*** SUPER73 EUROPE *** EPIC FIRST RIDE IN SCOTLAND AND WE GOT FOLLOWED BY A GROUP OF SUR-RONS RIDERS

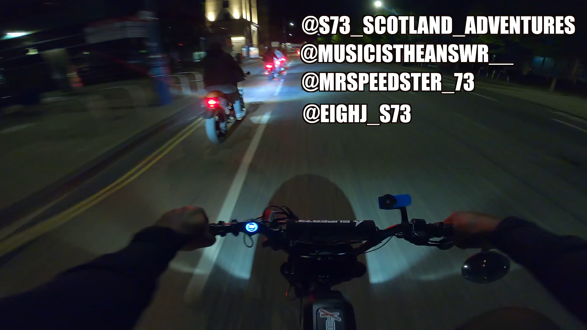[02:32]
We're just cruising right now in Scotland, man. So just enjoying it. Night ride in Scotland.
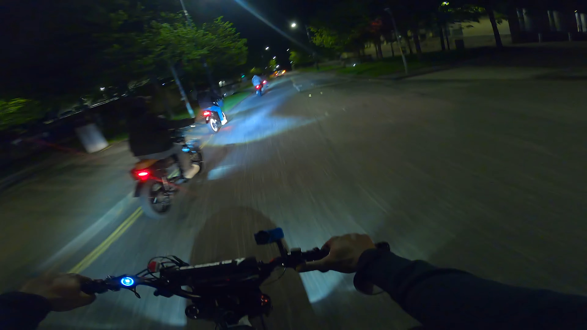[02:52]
Yeah, we're out here, man, Scotland. Just cruising, night ride. Should've worn my gloves, though. Should've worn my gloves. It's not cold yet, but just to be on the safe side.
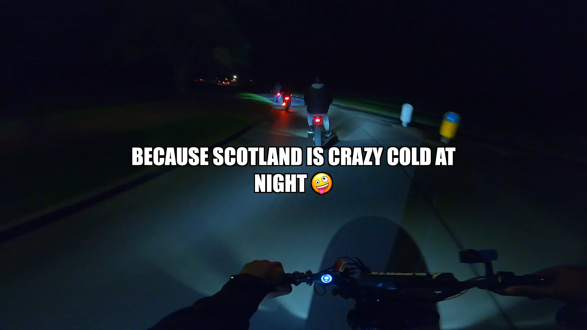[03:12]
Yeah, night cruise.
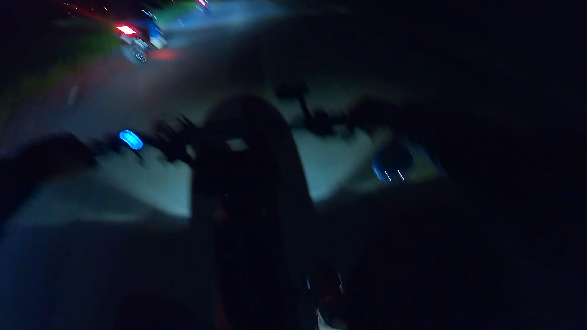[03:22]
It's Danny right now in front of me.
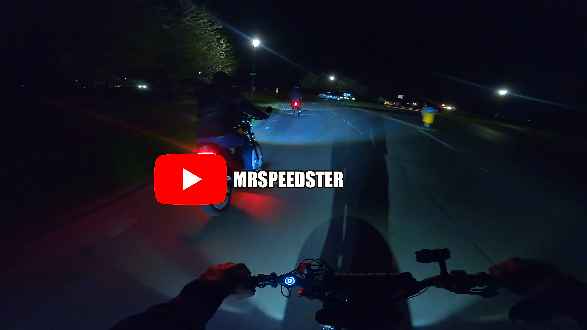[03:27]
He's not recording in the moment. It's a car. We don't even know where we're going. We're just following Alex. He's a local around here, you get me? A shout out to Alex for hosting this one in Scotland.
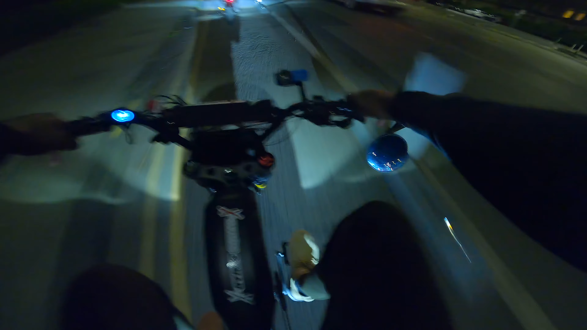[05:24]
This bike path is a bit up and down, you know. Pedal assist 4 for me, mate. Yeah. Jeez.
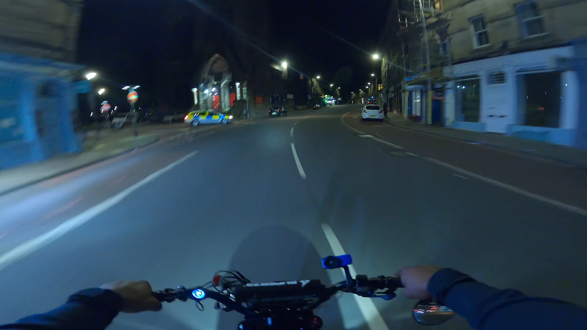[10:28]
Jeez, some nice old buildings down here. Nice fancy hotel down there. Nice bumpy road for me to bounce on and test my suspension on. You know what time it is, man.
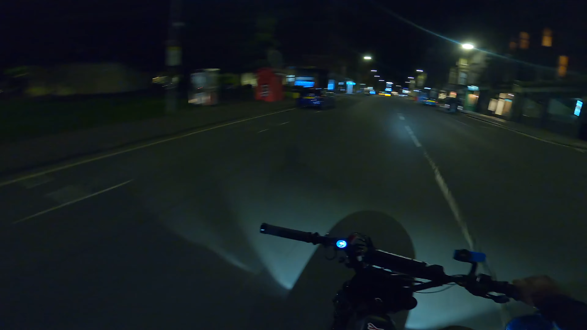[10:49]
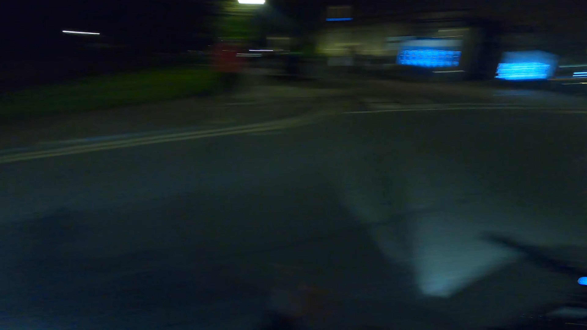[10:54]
Some nice fancy buildings down here. Quiet park, loads of bench.
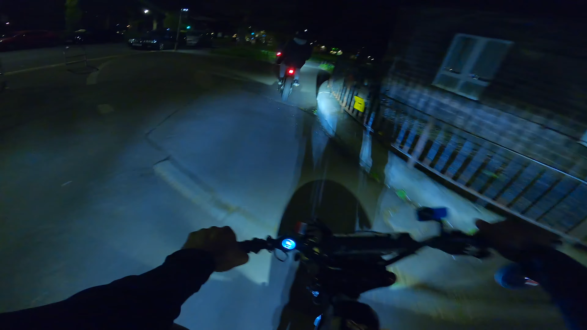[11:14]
Is that your brake, Taz? Whose brake is that? Oh, it's yours, yeah? That's what I'm saying, like, you have to put your bike right or you get some problems, bro. Rash rider.
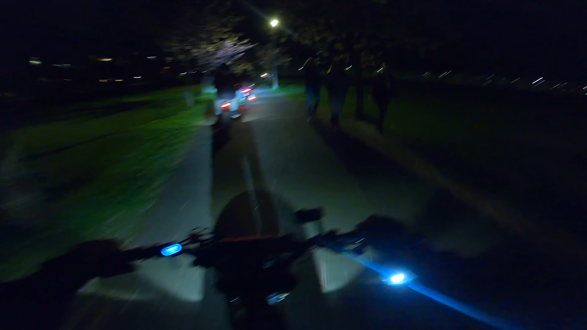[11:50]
What's going on down there? What are they doing? Some witchcraft. No, they're just filming, taking photos at night.
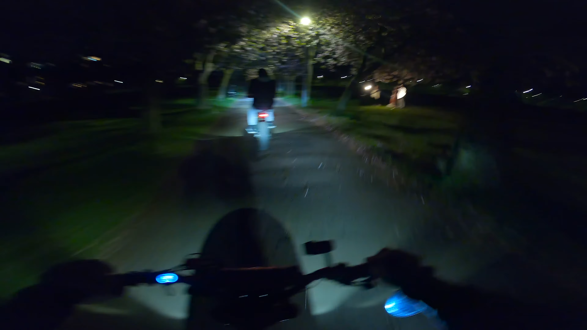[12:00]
Sick. That's sick. That's so cool. You wouldn't do that in London. They'll be shook in London to do that. Take photos in a park like that, man. They'll be gone. That's how friendly Edinburgh is, man. Wow. That's another one, yeah? Jeez. You only catch that kind of stuff in West End.
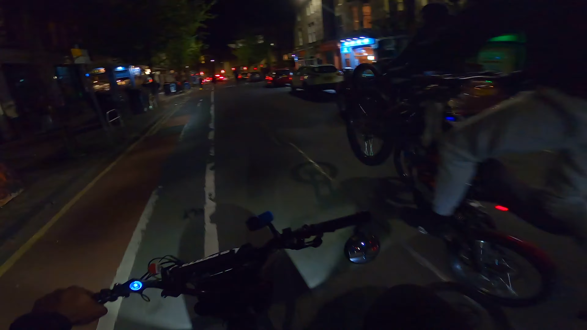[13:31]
Is this Edinburgh, yeah? Is that anything going on? What are you saying? Shit, man. Come down here, they're already out here on the bikes and shit.
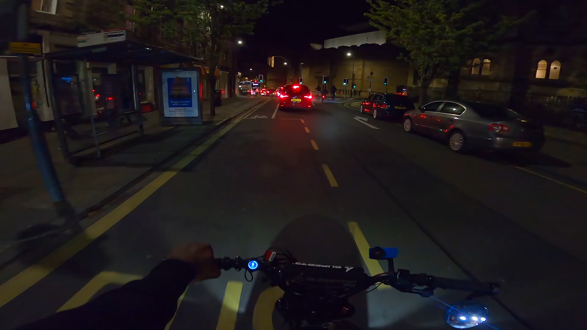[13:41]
Which way are we going? Fucking, I don't know. Them guys are funny, bro. I hope the police don't think we're with them, you know. Literally, that's what I said.